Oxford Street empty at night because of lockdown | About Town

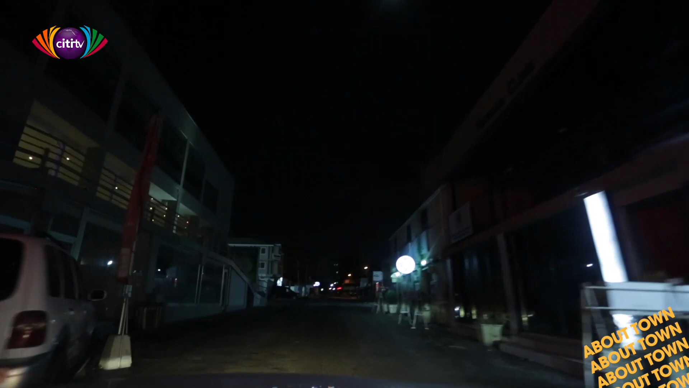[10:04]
There is no life here. Nothing is happening. We are heading towards Republic, a very popular pub. Very famous and popular among the expatriate community, especially. We would find out what is happening at Republic.